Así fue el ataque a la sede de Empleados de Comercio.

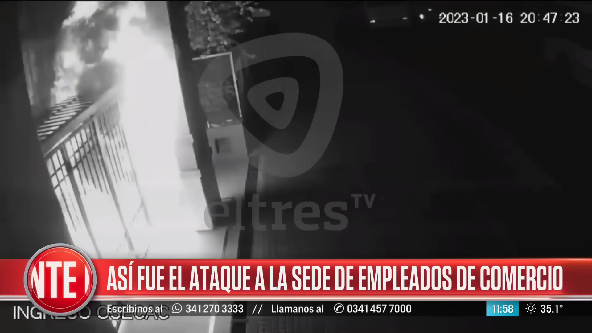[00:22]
Y se ve la explosión, porque ayer una de las declaraciones que nos hacían los bomberos, que llegaron después de esas explosiones, que había explotado, pero no se sabía la magnitud del hecho, y aquí se ve perfectamente que fue más grave de lo que se pensaba en un primer momento.
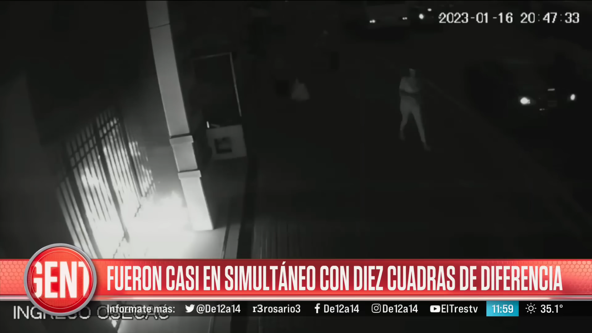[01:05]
Dos jóvenes con barbijo, fijate vos, para no ser identificados en su plenitud, con la botella con seguramente kerosene o algún combustible,